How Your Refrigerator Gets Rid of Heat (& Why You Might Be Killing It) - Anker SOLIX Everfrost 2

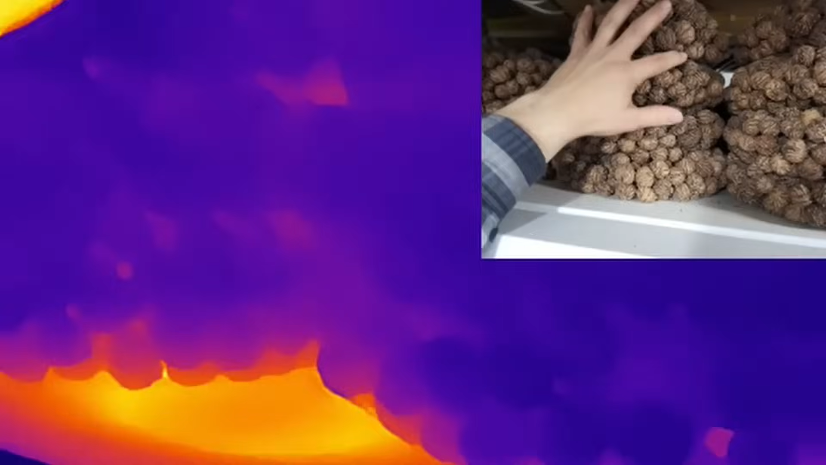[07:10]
But we have too many black walnuts, and it's definitely reducing the efficiency of my freezer.
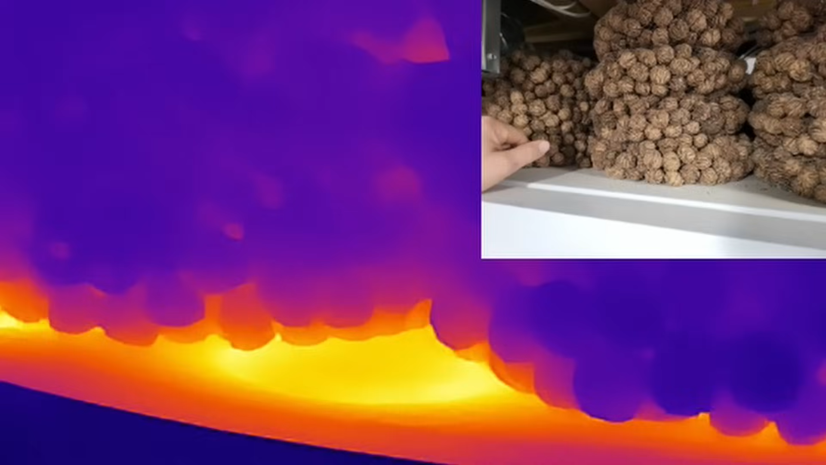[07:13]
So, if you can avoid it, don't pile stuff on top of your freezer like this because
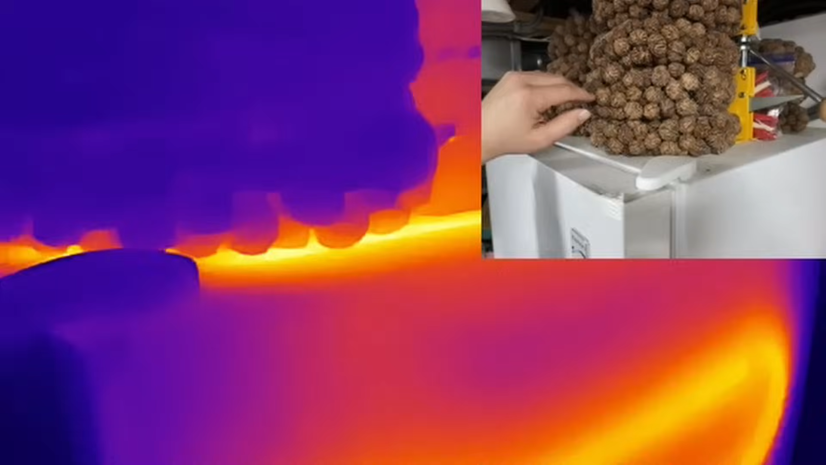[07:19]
it's losing its ability to get rid of heat effectively.
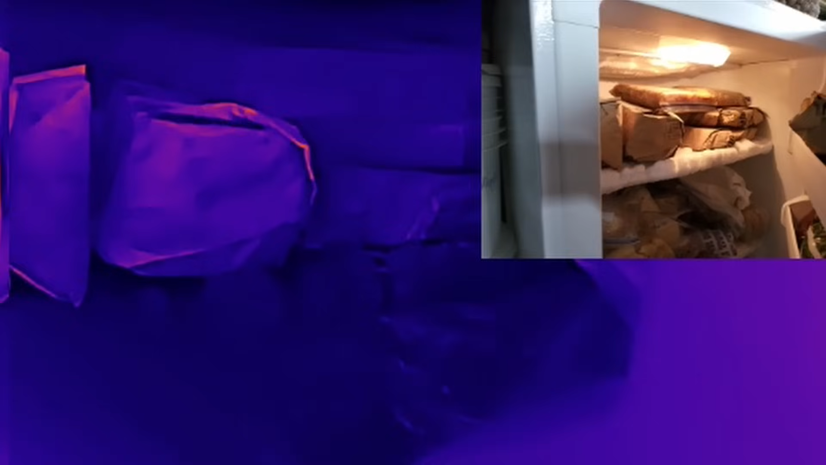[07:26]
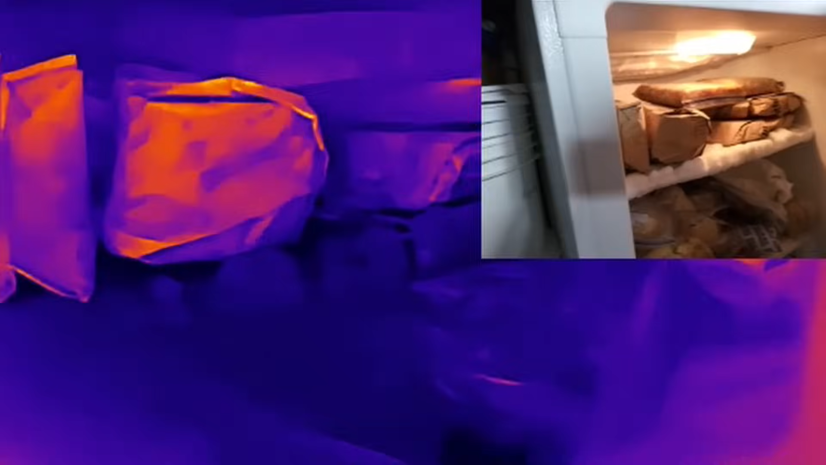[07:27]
Evaporators are the spot that's actually absorbing the heat. And this, since it's not a frost-free freezer,
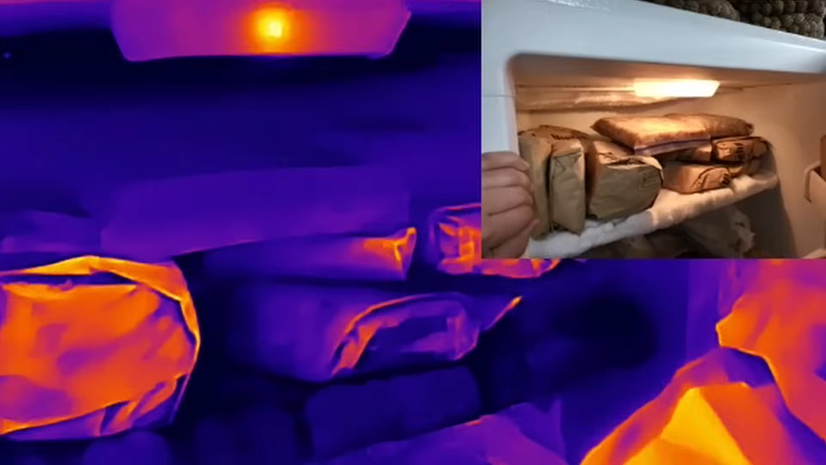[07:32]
this is a manual defrost freezer.
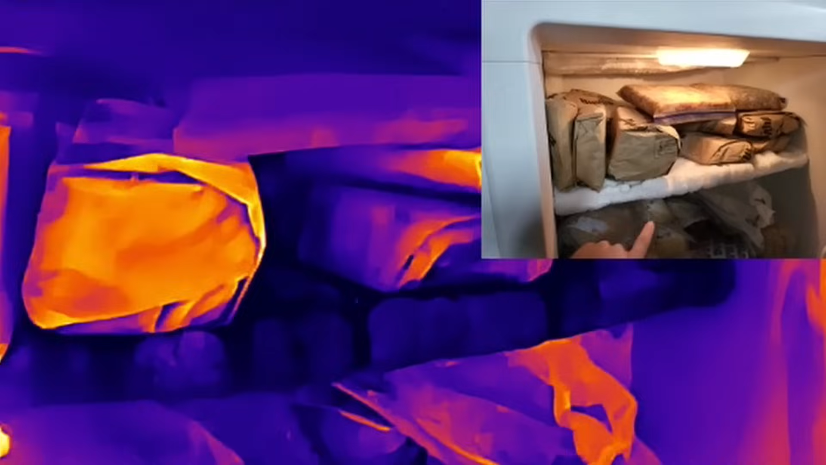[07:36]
All the shelves are actually what pull the heat out of the box.
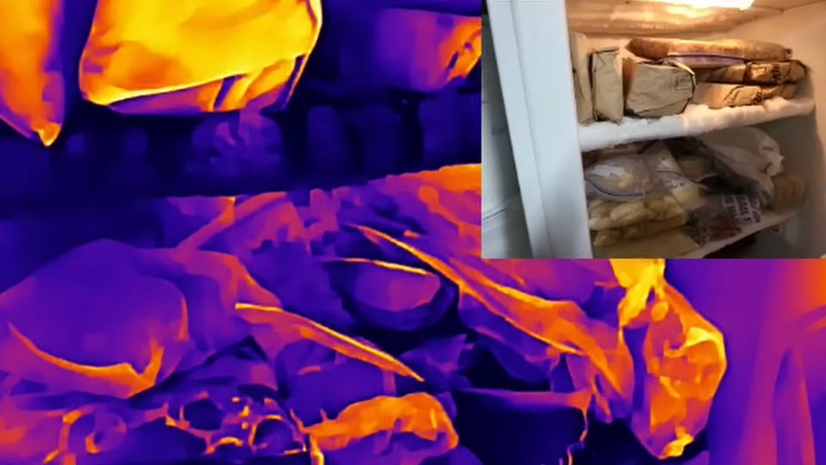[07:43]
And that's why they slowly accumulate condensation over time because they don't actually go through an active defrost.
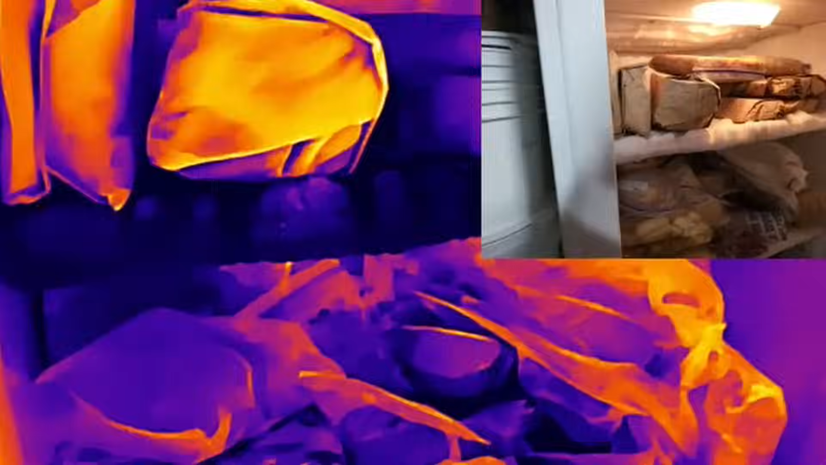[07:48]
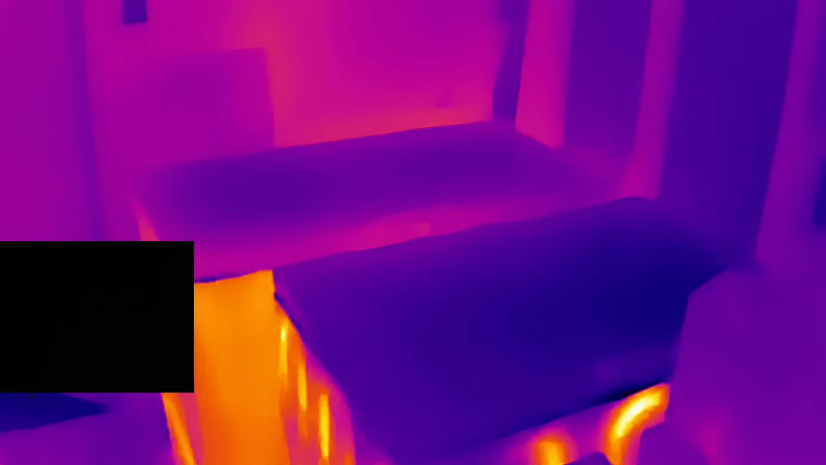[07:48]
Alright, we made it out to the shed. Now, it's pretty amazing how you can see with the thermal camera,
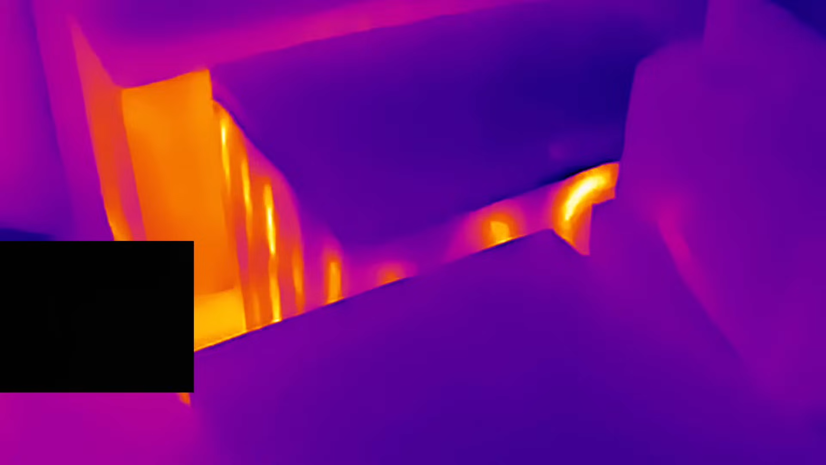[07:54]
but we can't see anything on the regular camera.
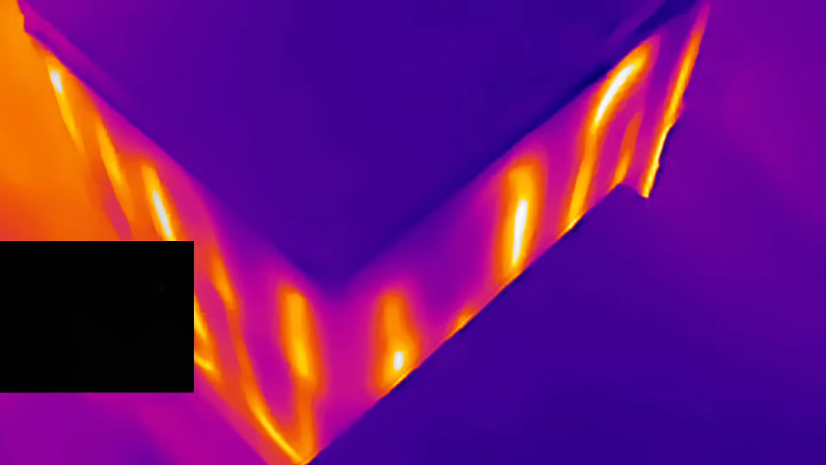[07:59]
So, you can see all the tubes going back and forth in that condenser.
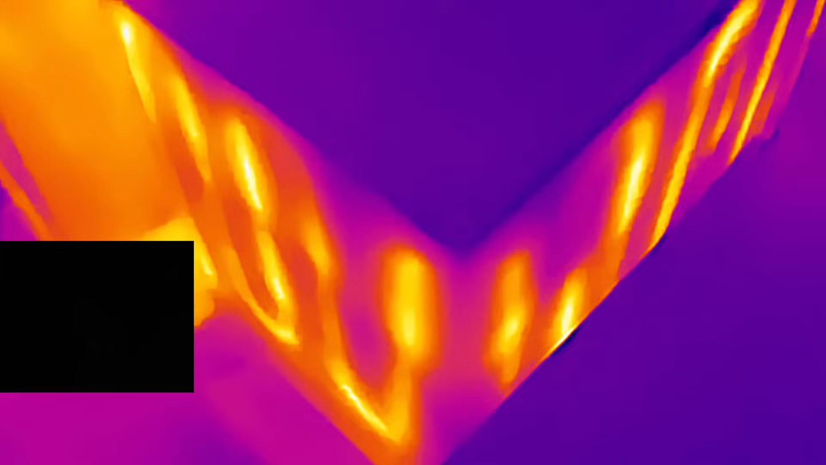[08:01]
So, knowing this information is important because out here,
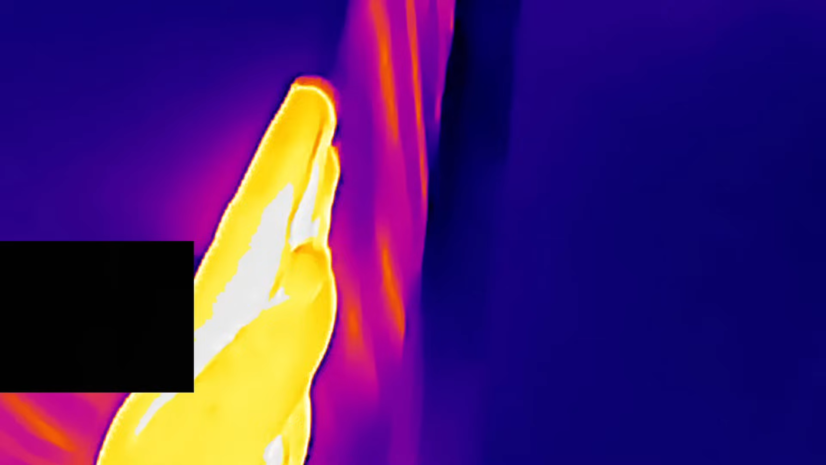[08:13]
in order to allow that airflow to still pass in between so that they can effectively operate.
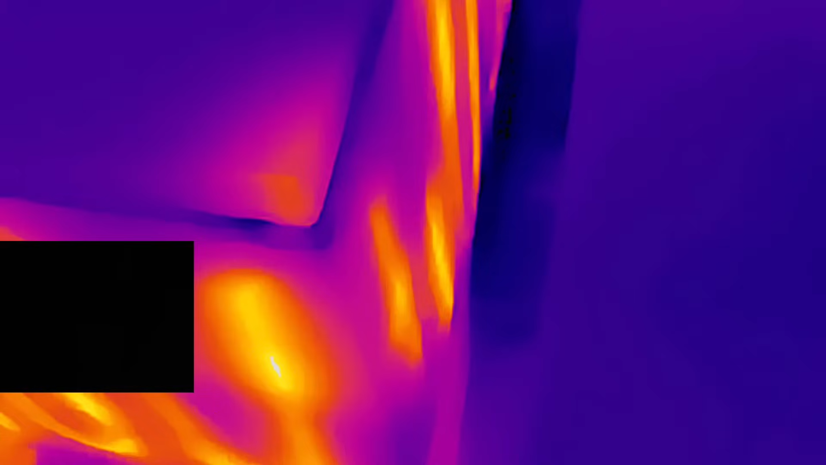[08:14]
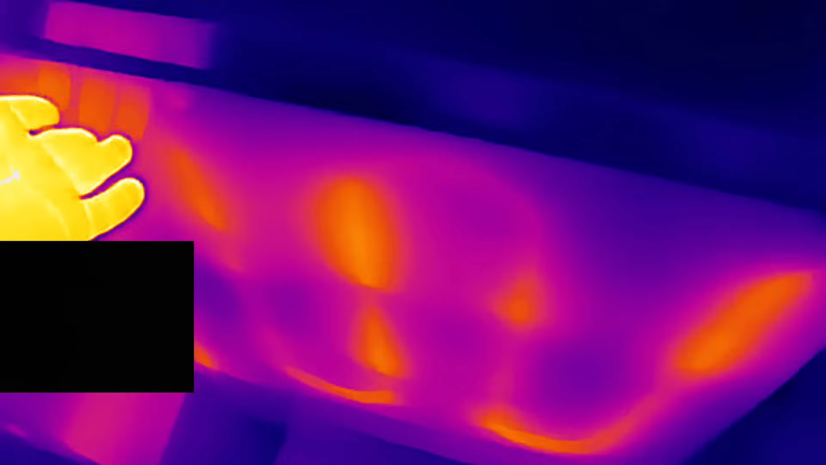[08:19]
The nice thing about condensers that are located in the side of units like this is
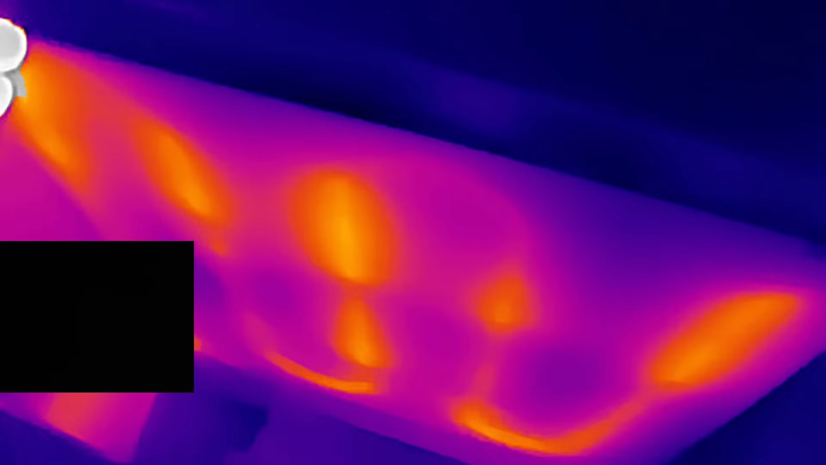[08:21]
that you don't really have to clean them the same way that you do when you have a dedicated condenser.
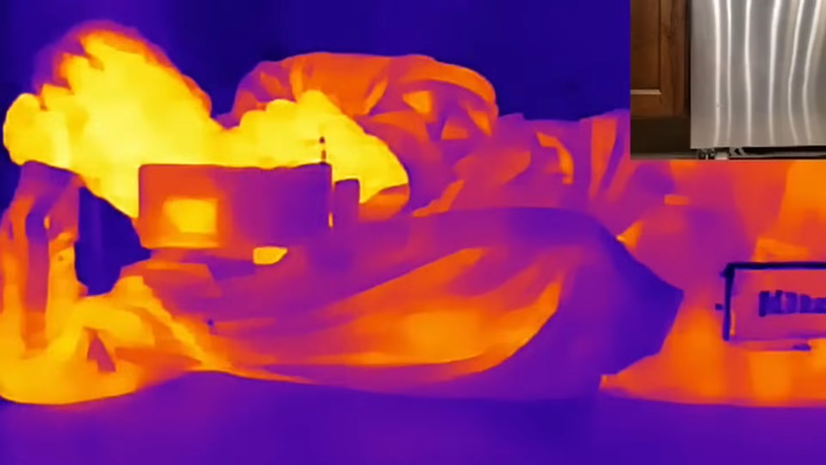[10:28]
Here's what the coil looks like after we cleaned it. We can see back in there pretty far actually.